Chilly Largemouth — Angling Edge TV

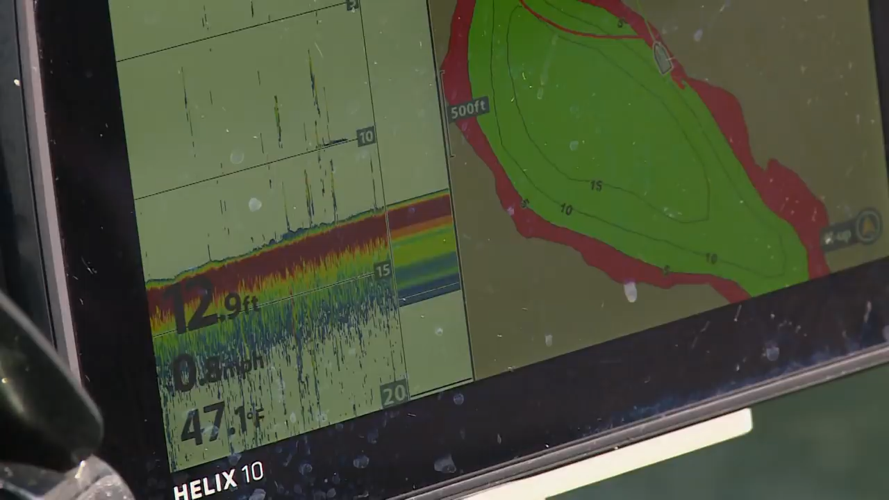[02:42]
On screen: depth 12.9 ft, water 47.1°F
And our water temperatures, about 46 degrees. 45 in some areas, maybe pushing 47 in another.
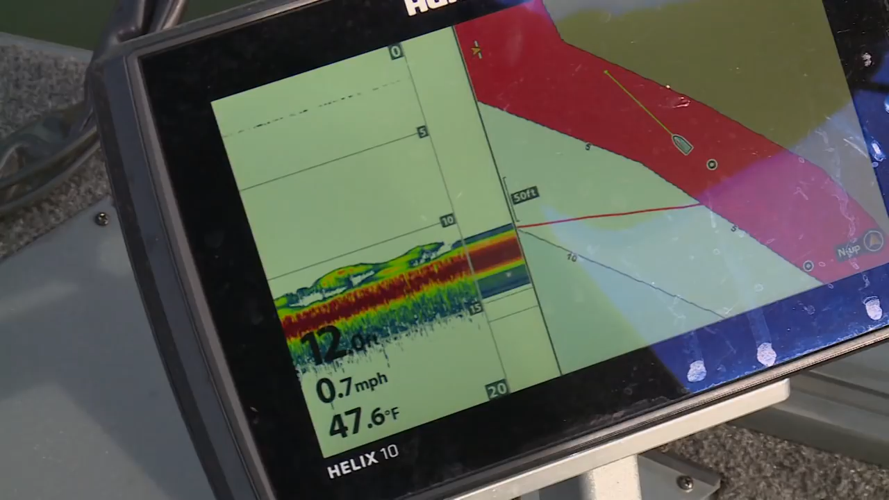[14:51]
On screen: depth 12.0 ft, water 47.6°F, speed 0.7 mph
He's holding the tip of the boat in about 12, 11, 12.
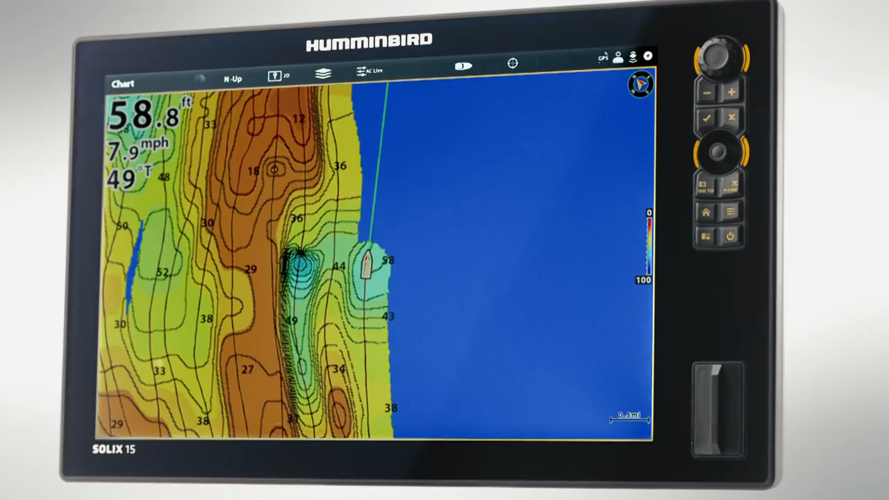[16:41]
On screen: depth 58.8 ft, speed 7.9 mph
From mega imaging, to auto chart live, to cross touch, Solix has all of fishing's most innovative technologies on our biggest screen ever.
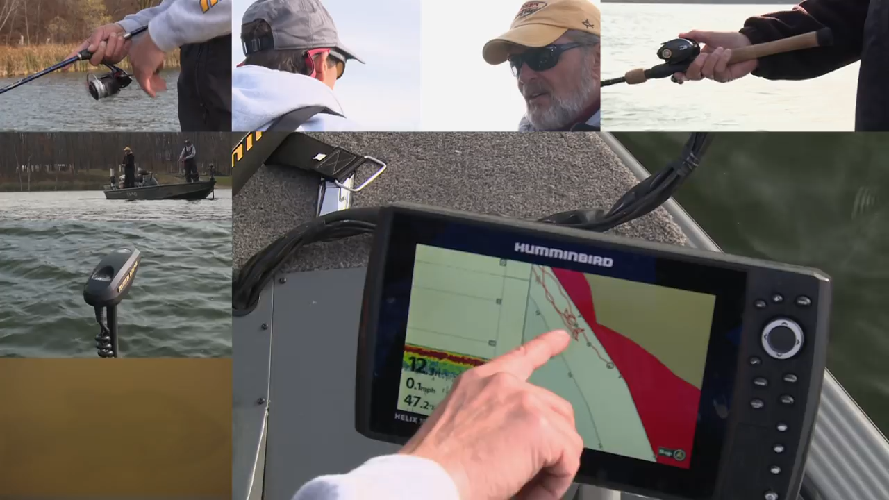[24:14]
On screen: speed 0.1 mph
Those are the schools of bass that we're casting at. I'm holding the boat. It's in a lock position.
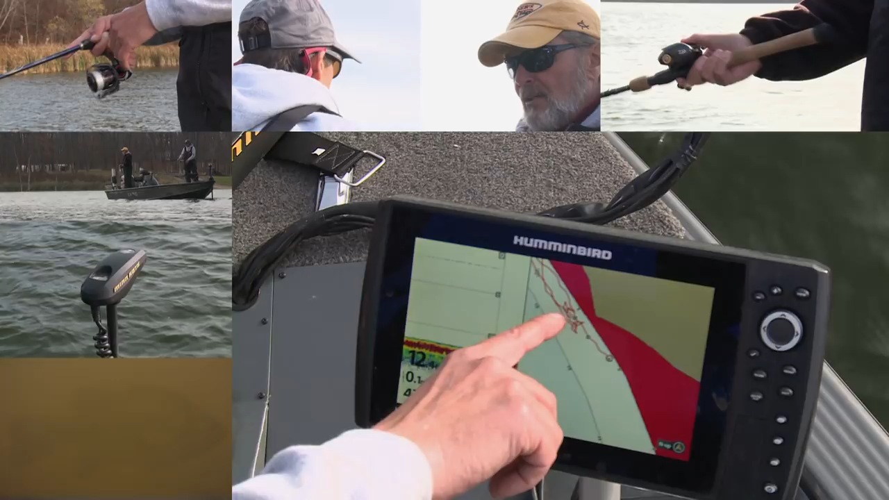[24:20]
We're fan casting our jerk baits down to here, letting them sink down to the bottom. We're slowly snapping them in between these two coordinates, which are probably 25, 30 feet apart, but there's a big school of bass right there.